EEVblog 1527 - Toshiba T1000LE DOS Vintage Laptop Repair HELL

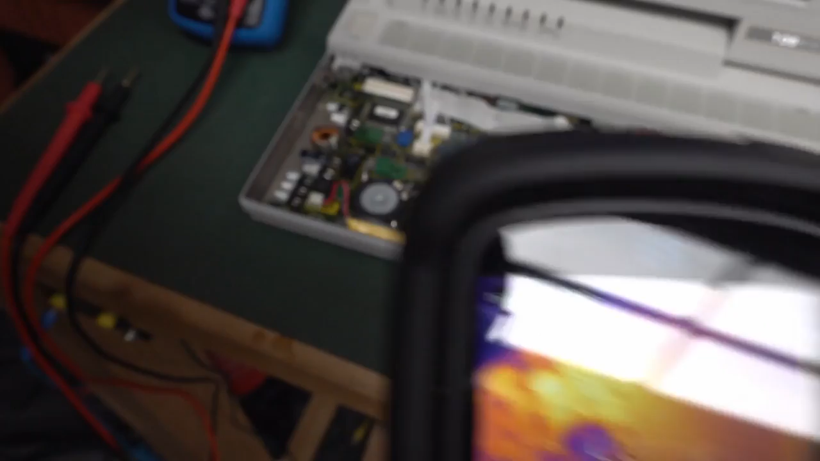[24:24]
That's 38. Power it up again. But there is, this is one sick puppy, I can tell you. So, I'm going to quickly heat up any quicker. I think it's got a, no, it seems okay at the moment. I mean, it's warm, but not, not critically hot.
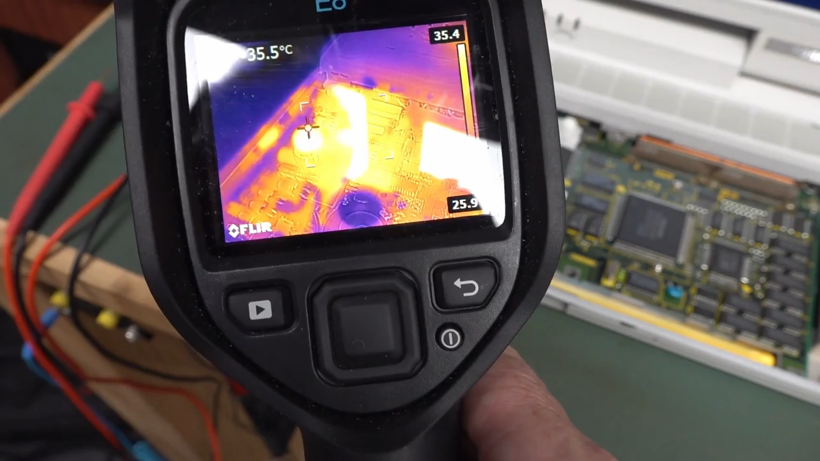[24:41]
On screen: spot 35.5°C
So, but I think it gets into some, some, whoa, there we go. Did it, no?
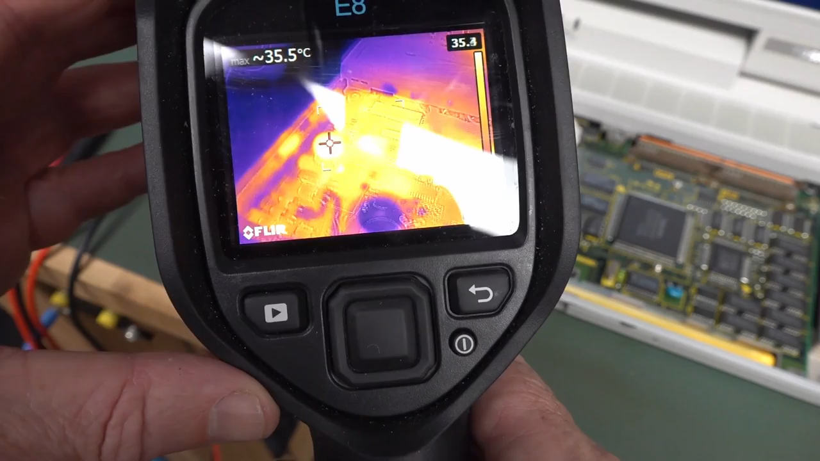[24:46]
On screen: max 35.5°C
That was the camera recalibrating itself.
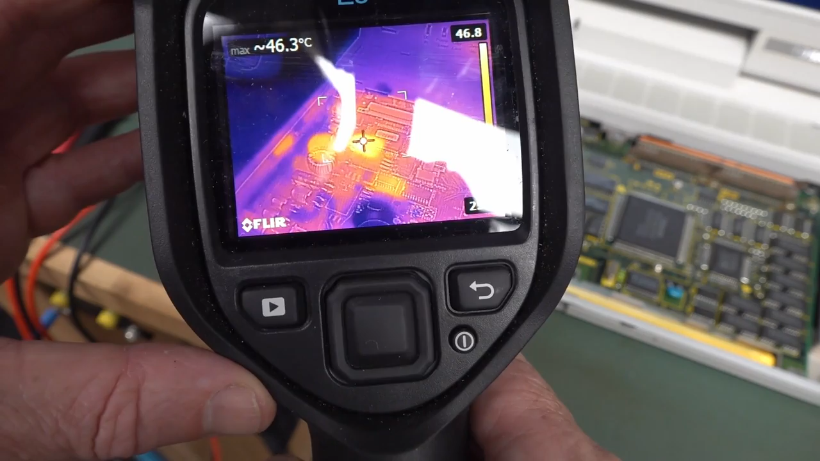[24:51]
On screen: max 46.3°C
Nah, yeah, there we go, there we go. It's running away, it's running away.
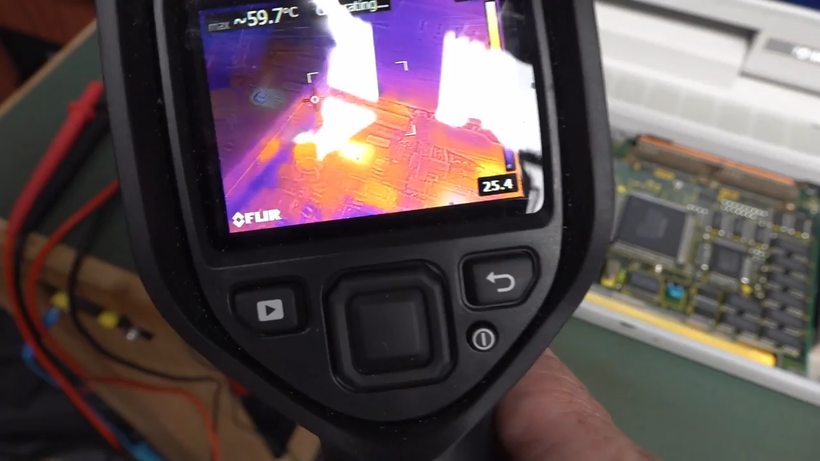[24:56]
On screen: max 59.7°C
50, yep, 70, yep, yep, yep, 65, yep. It's running away. It gets into something, some sort of mode.
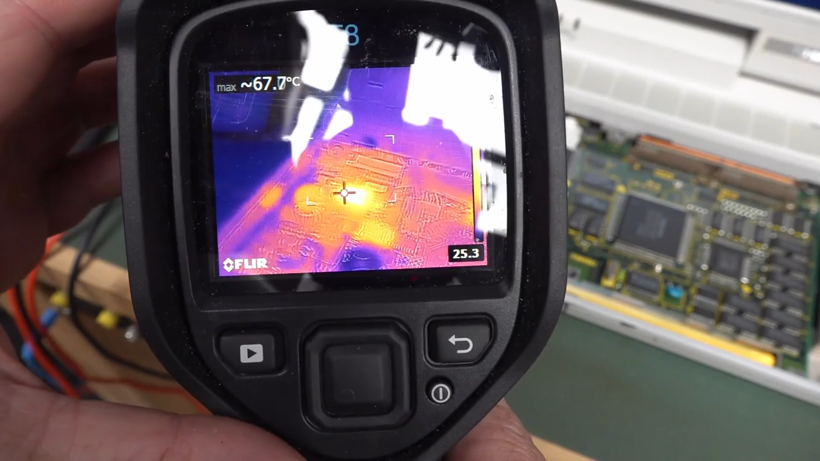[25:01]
On screen: max 67.7°C
That transistor just, uh, it's a FET, because it's got a gate drain source there.